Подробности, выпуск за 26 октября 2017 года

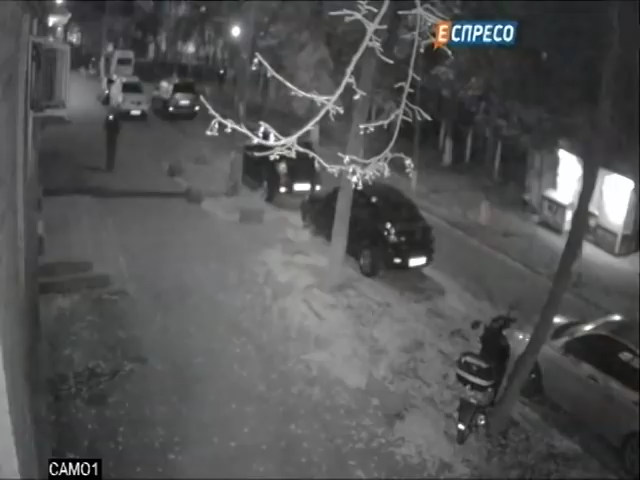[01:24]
Десять часов вечера. Киев. Улица Адама Мицкевича. Наружная камера телеканала «Эспрессо» фиксирует, как из здания выходят трое мужчин. Через секунду в десяти метрах происходит мощный взрыв.